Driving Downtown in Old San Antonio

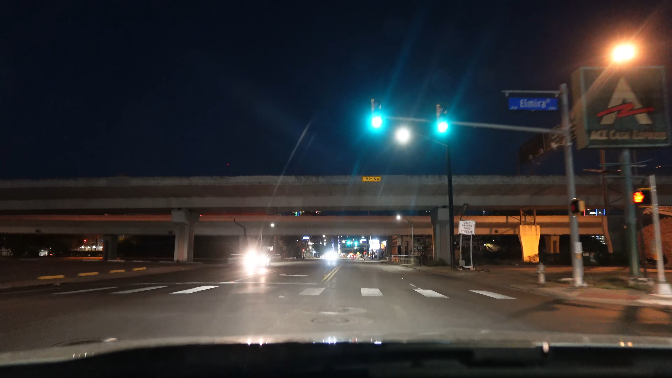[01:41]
See a lot of people walking. So here we go to the circle.
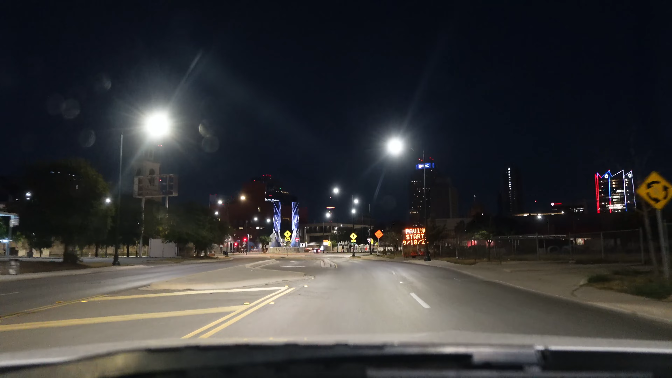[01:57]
There's Main Avenue. Don't have a road though.
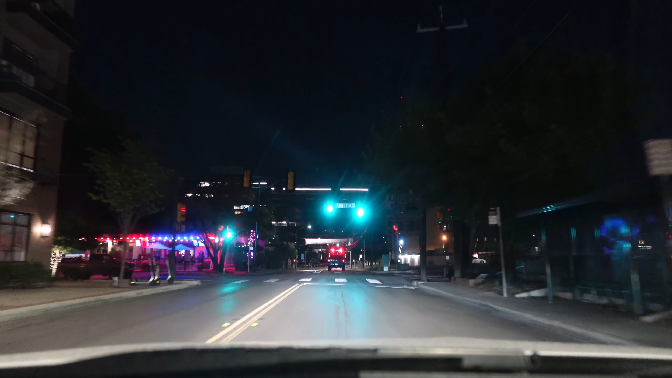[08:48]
There's kind of like a restaurant or something there.
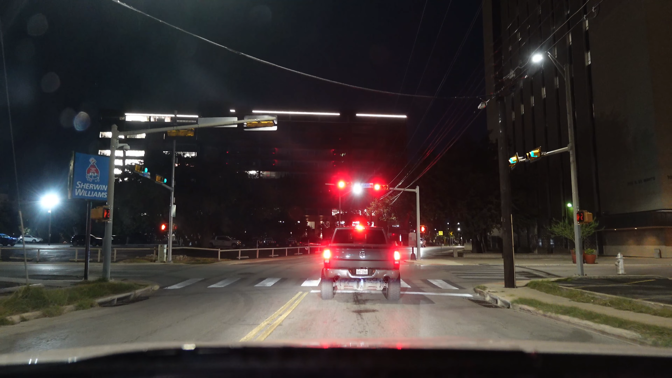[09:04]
Now, I haven't gone down this way before. So there's North St. Mary's. I'm going south, southeast. And we're coming upon the Riverwalk.
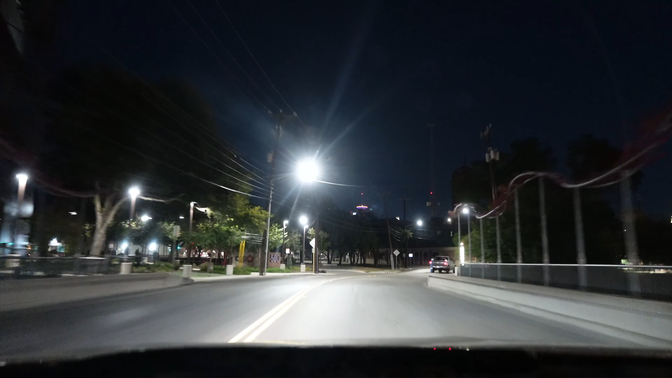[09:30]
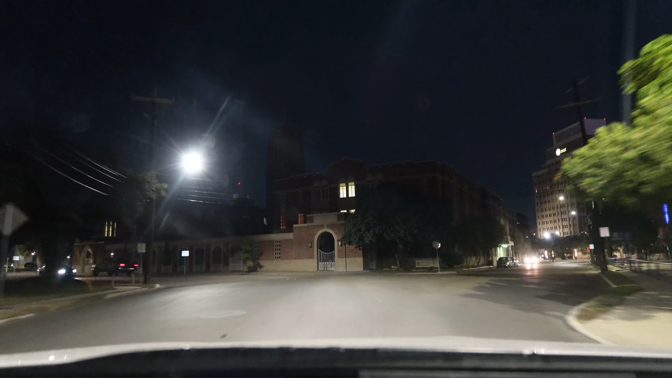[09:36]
But I think it's kind of neat when you get different buildings.
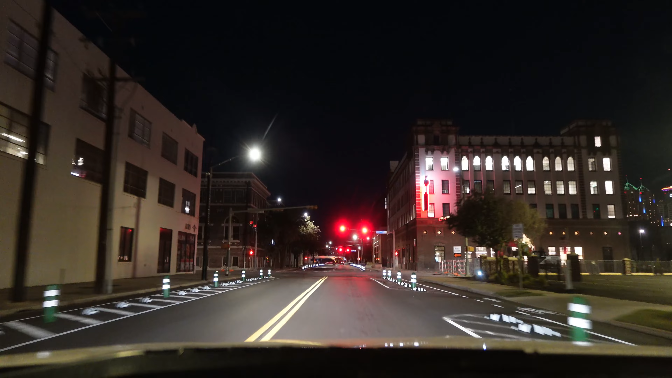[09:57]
See, Broadway is all torn apart. I don't know if they're working on buildings or on the road, but they're really tearing it apart big time.
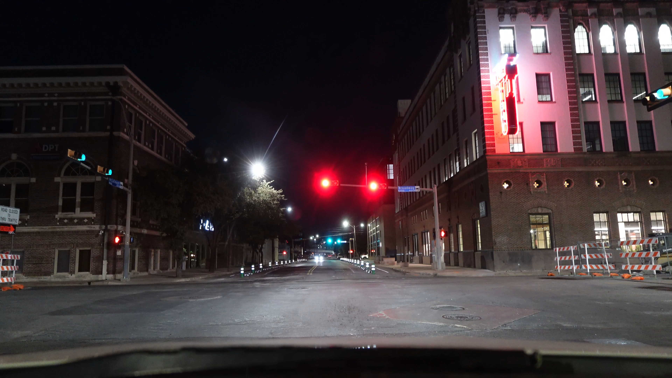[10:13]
So I'll be going down Avenue E, which you'll know. I'm just on the outskirts of the city. Downtown is just east of me, to the right.
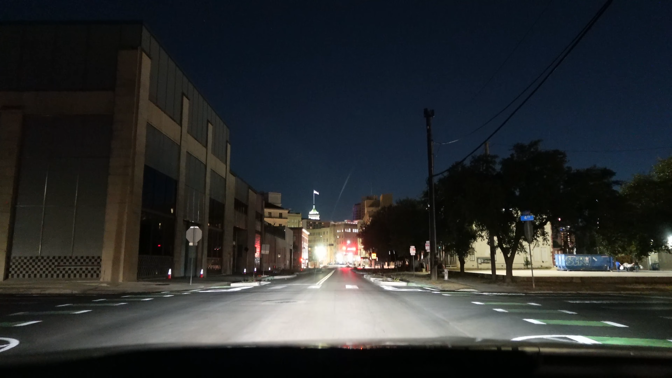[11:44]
Third Street. So I usually come in from the left.
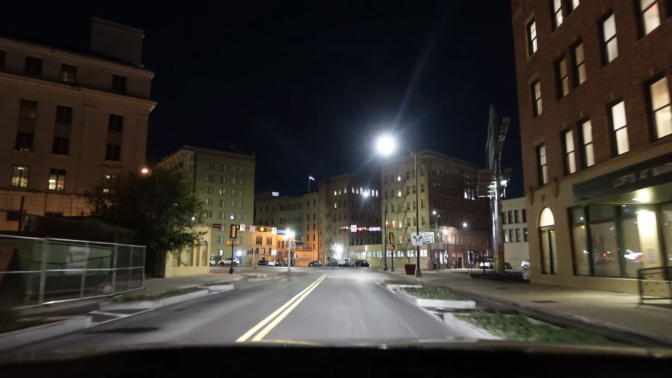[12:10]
So I can either go down this way. I'm going to go right.
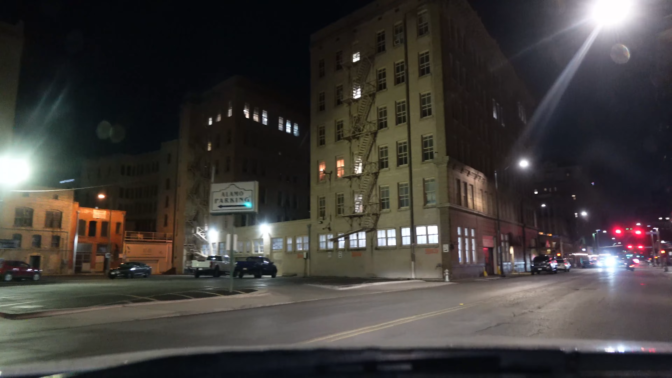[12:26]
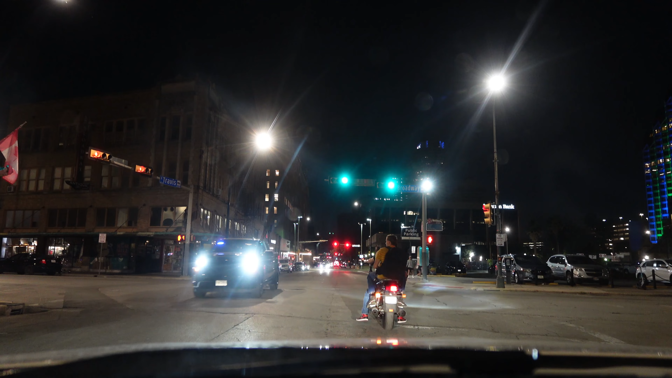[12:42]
Travis, but I see a horse and buggy. Ooh, shit. I just ran a red light.
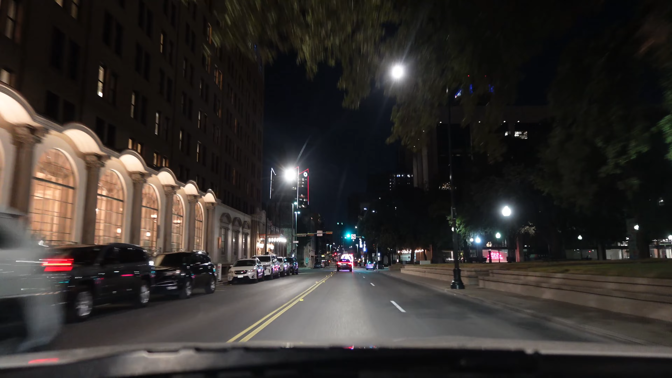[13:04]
Did not see that. I want to get in the right lane. I don't want to spook the horse.
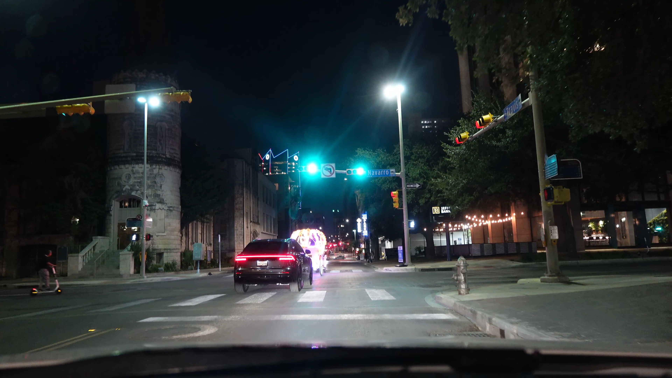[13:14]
There's a wonderful church to the left. Yeah, I was waiting for the car to do that. It's nice.
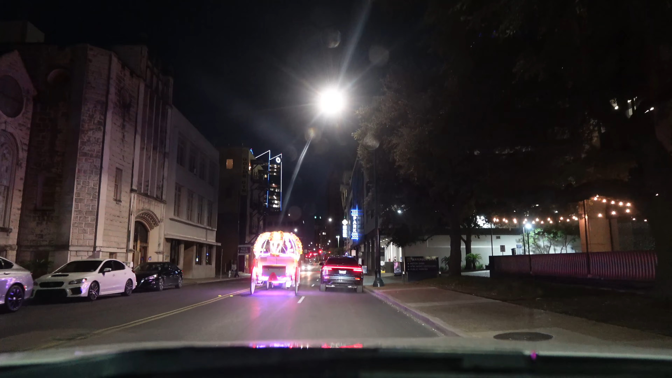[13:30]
Nice horse and buggy. I like that.
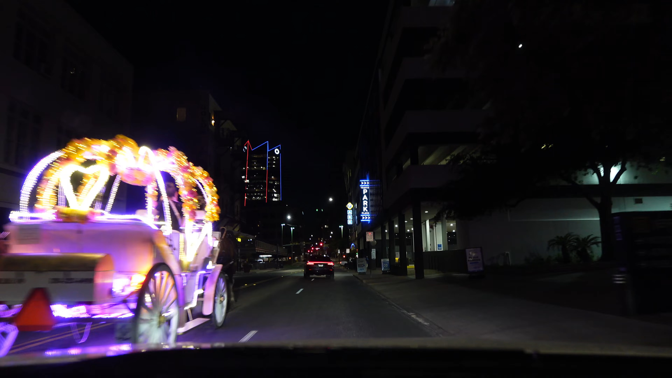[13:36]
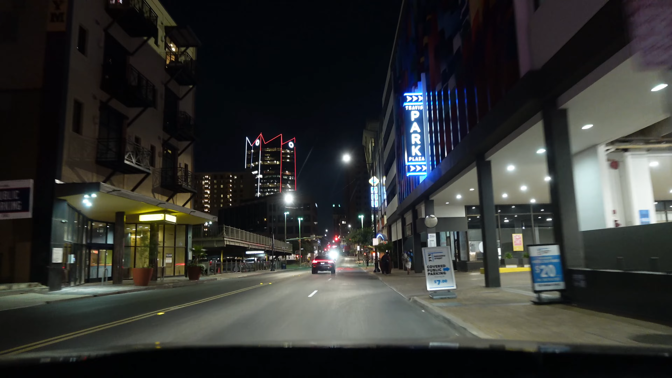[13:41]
I don't know if they have anybody in the buggy. Yeah, they do.
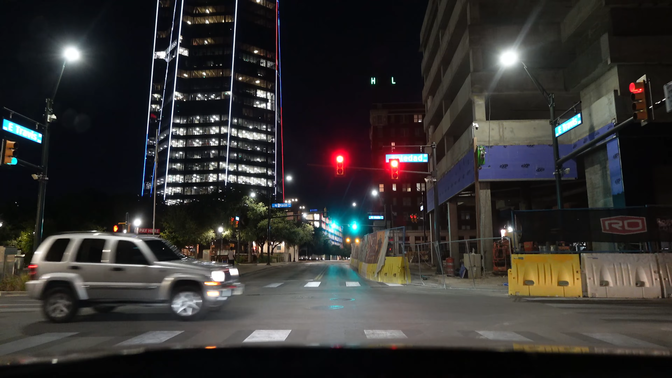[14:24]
All right, look at this tower. I'm gonna bring up my camera. Isn't that something? Isn't that gorgeous? I forget where I had the camera.
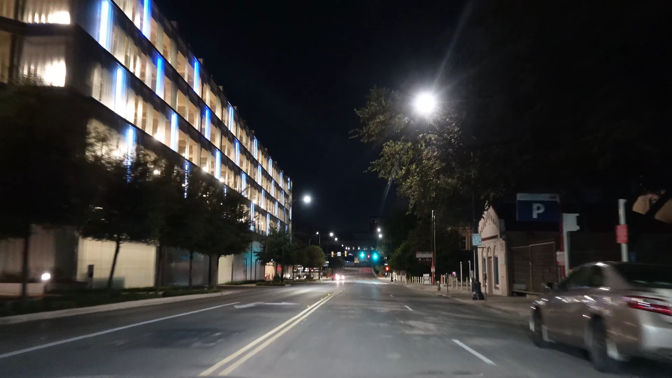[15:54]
big tall skyscraper I was showing you is a frost bank. Yeah, let's go down with Cameron. I like Cameron.
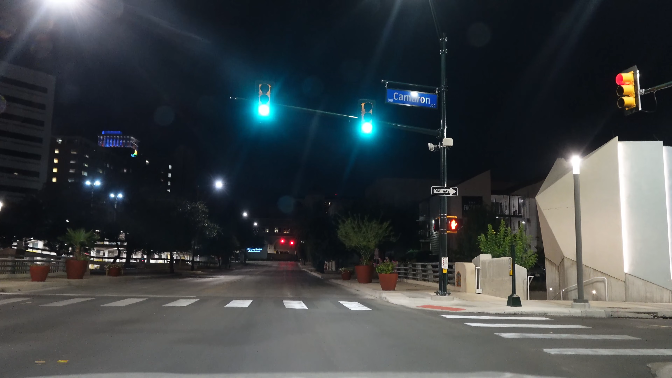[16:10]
It's kind of pretty.
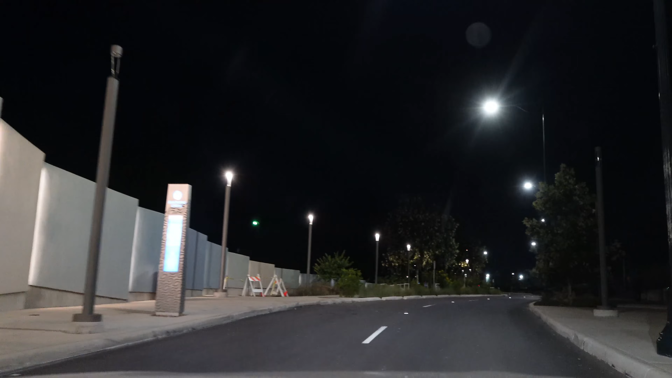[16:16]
With all the trees and plants, lights.